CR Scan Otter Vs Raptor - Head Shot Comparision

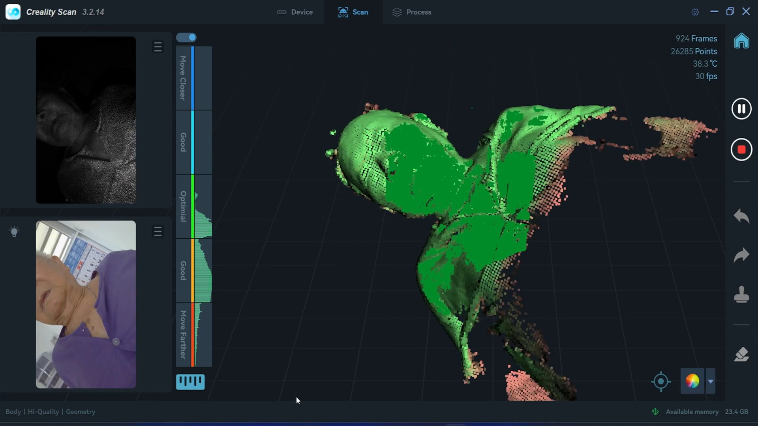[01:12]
With the body mode, I should be able to scan the head. I should scan the head and the shoulder.
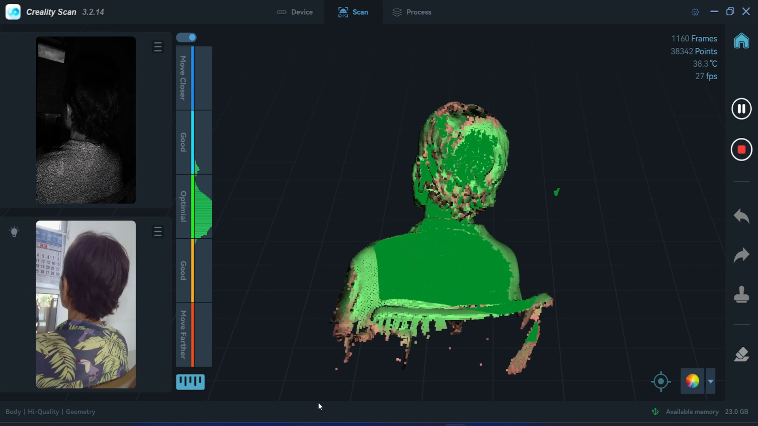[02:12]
This should be it.
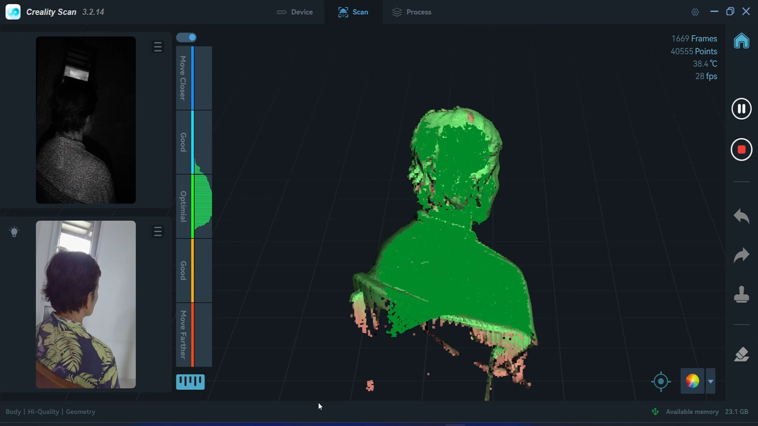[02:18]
Alright, complete. I'll stop the scan.
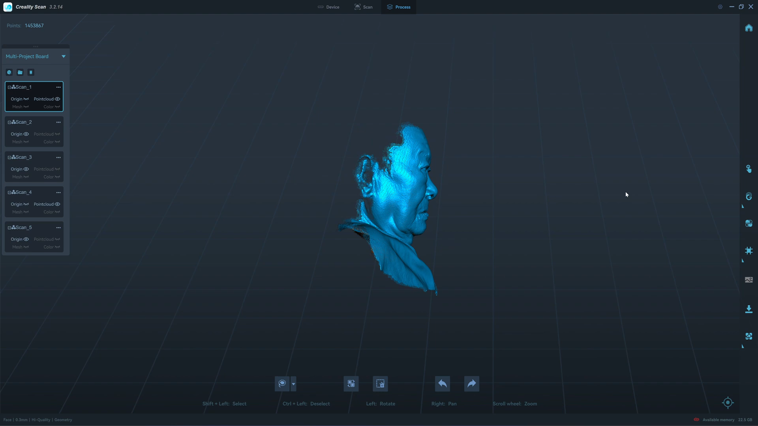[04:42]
probably he move his lips I need to clean up the lips here in blender
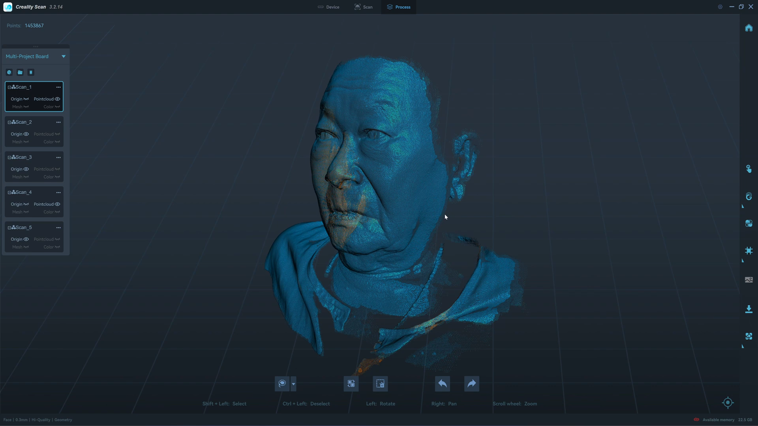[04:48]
missing part from the top of the head because he has a very short hair
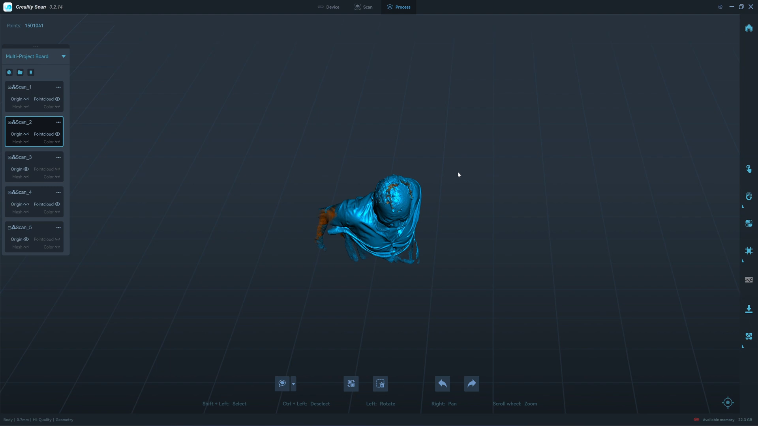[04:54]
short thin hair could be problematic
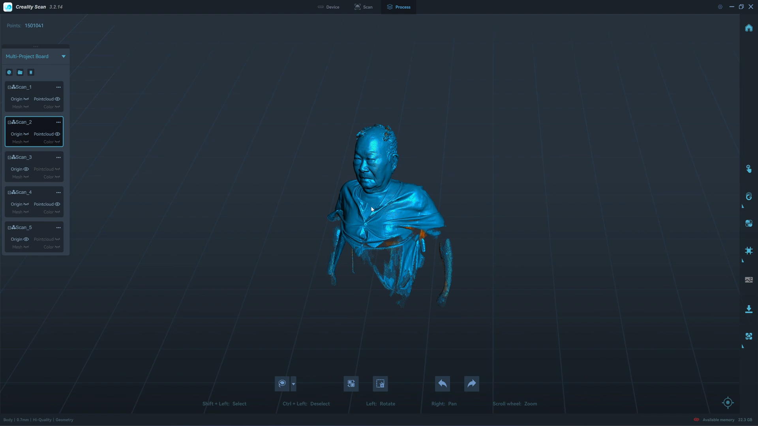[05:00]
this is the result from the body mold look at the hair
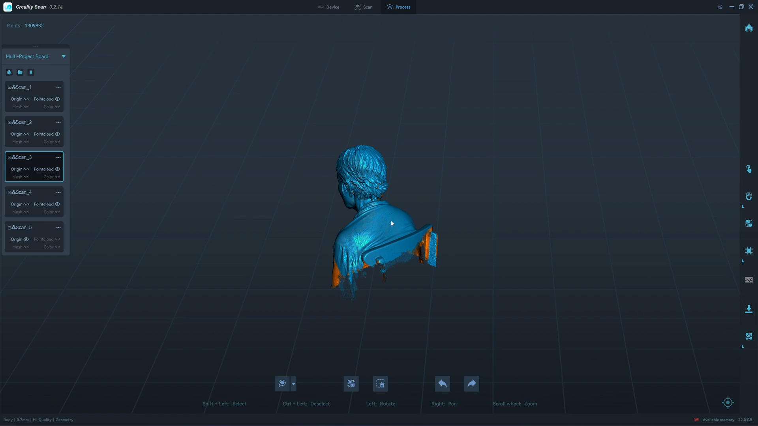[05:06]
it has a special alkalitum to detect a hair properly this looks very
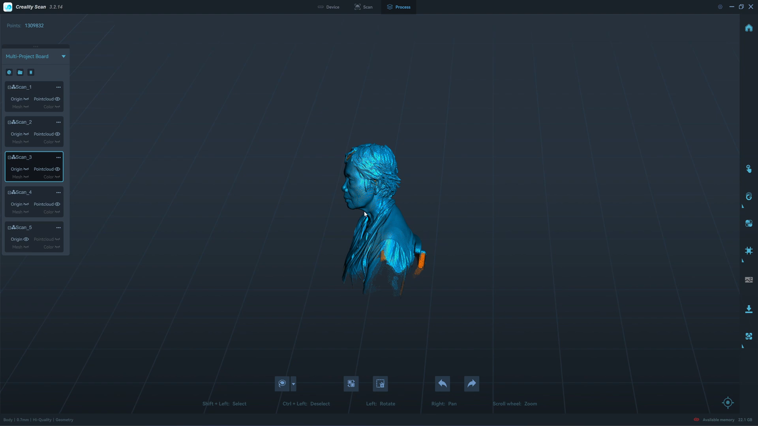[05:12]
nice comparing with my father-in-law here he has a very short hair and on the
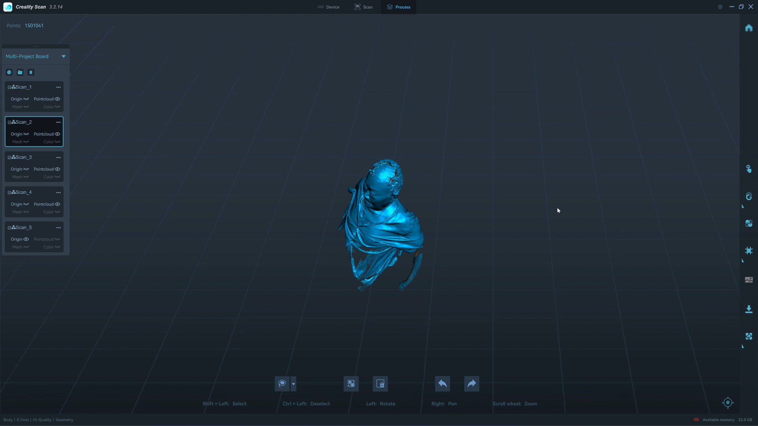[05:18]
top of his head he cannot detect the hair his lapter is in infrared mode and this is the otter
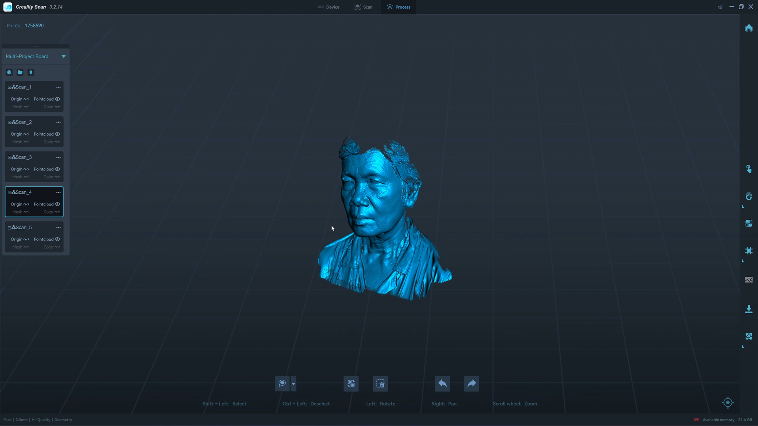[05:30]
I can tell that the otter gives higher detail the lapter has a similar number of white clouds but the otter still give better details on the surface look at the neck here the otter give wrinkle details so pronounced
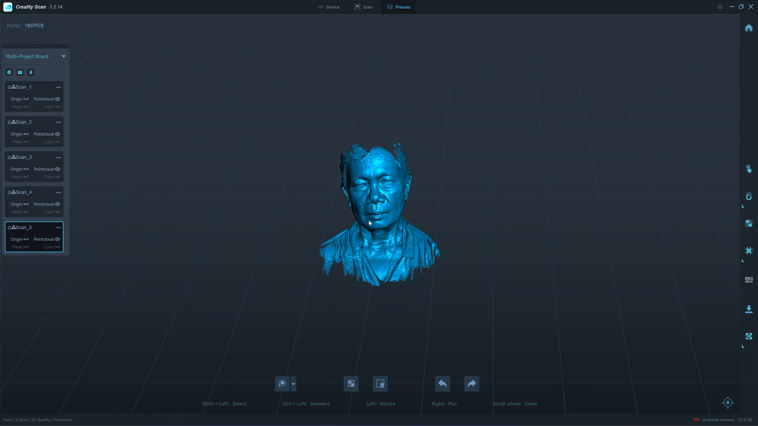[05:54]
but with the lapter it's fine but it lost a lot of detail on the skin so one of the user asked me if if he can occasionally scan the face with the lapter
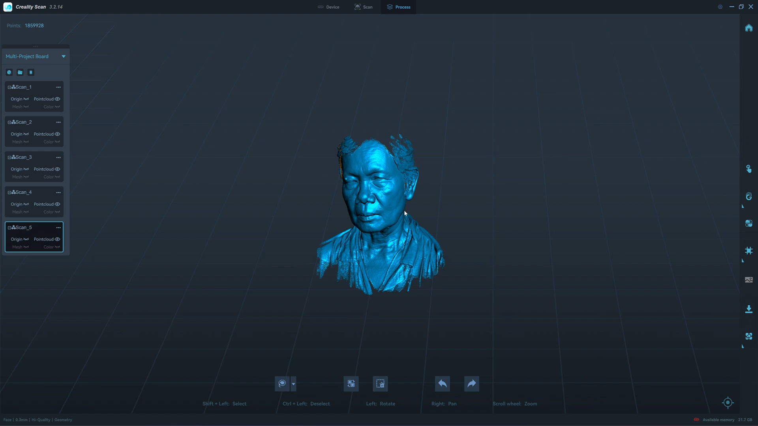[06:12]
I would say yes but if you print with the resin printer you will lose the detail of the skin
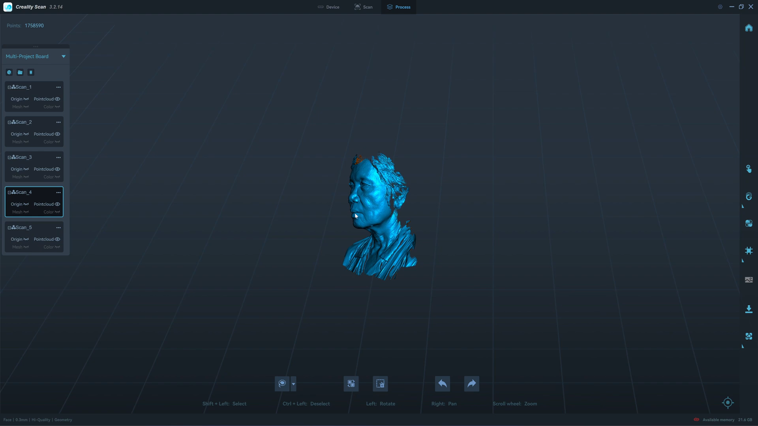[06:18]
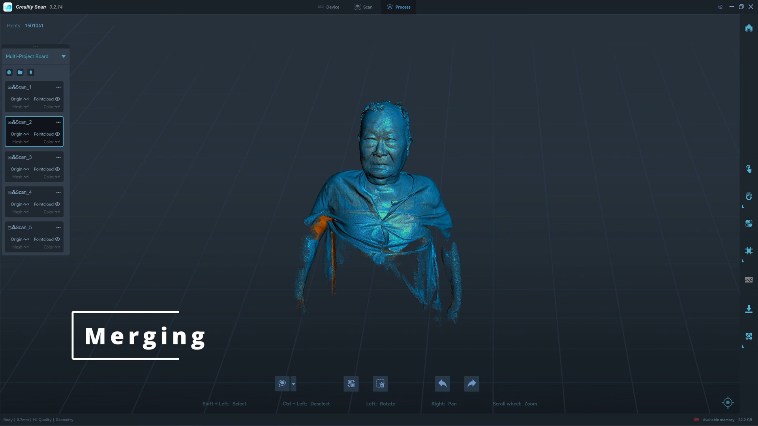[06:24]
the bottom half detail
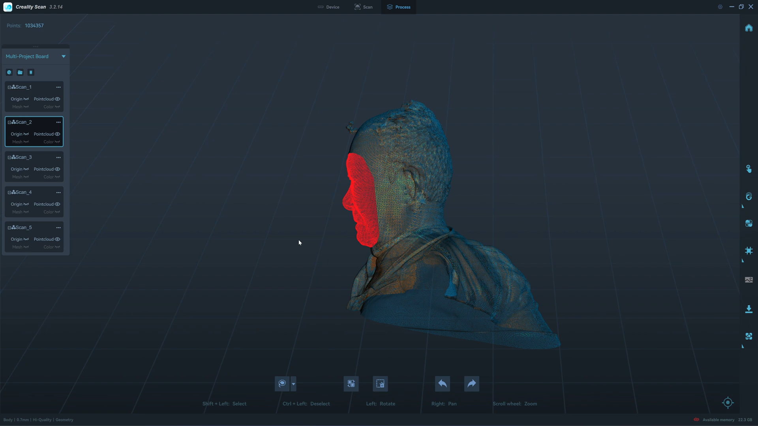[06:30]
and then I merge the face to the body scan one
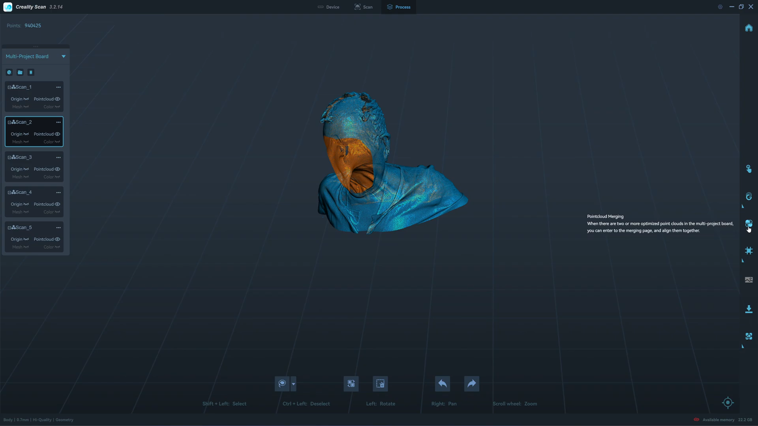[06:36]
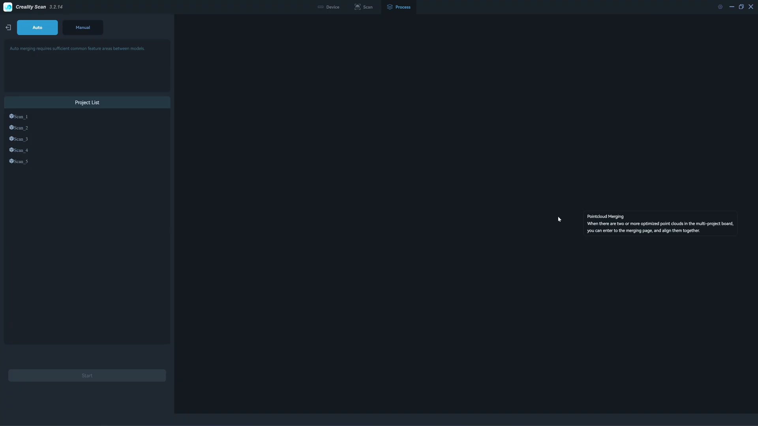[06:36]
and scan two
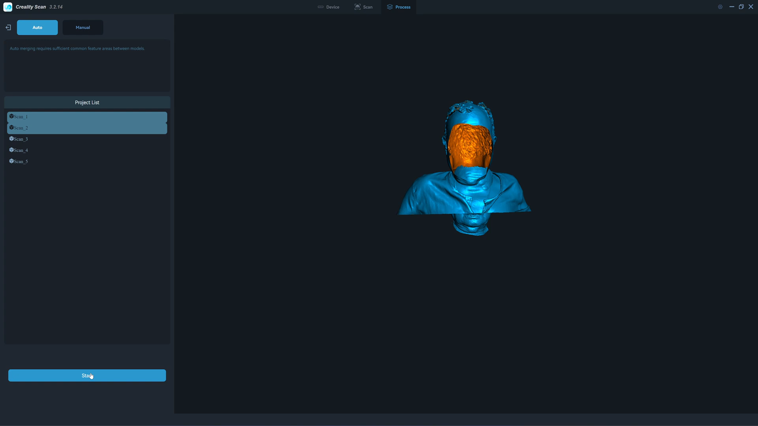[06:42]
or see if it didn't ah this merge automatically that's amazing because in the previous version of the software I need to do this manually
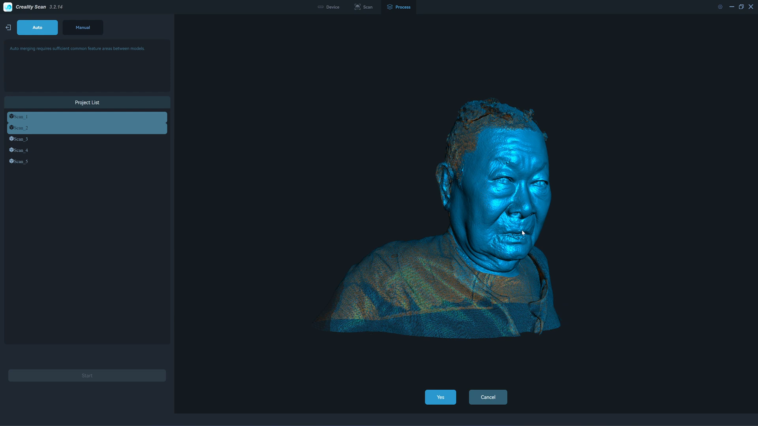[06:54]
ah look at this merging is all perfect
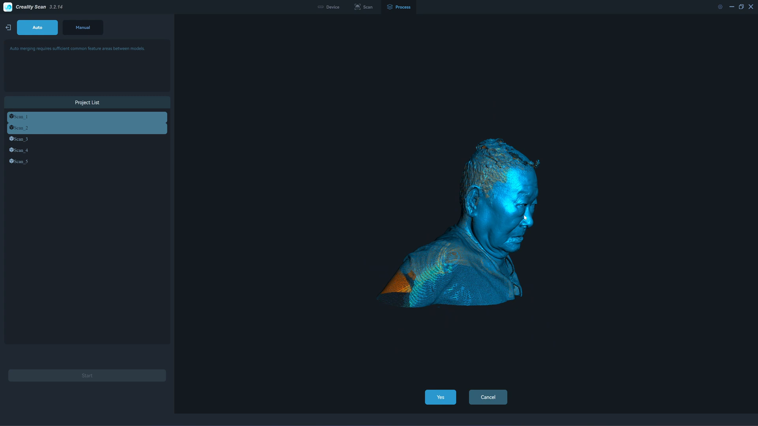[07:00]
I don't have to do a alignment and clicking but
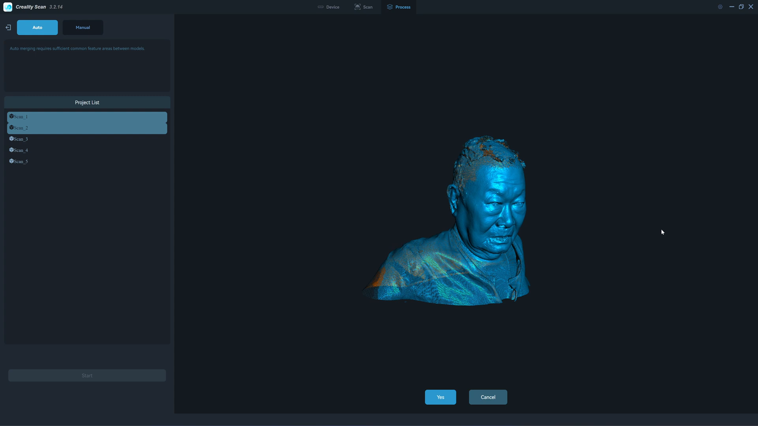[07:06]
the ears you see here the ears because he moved I think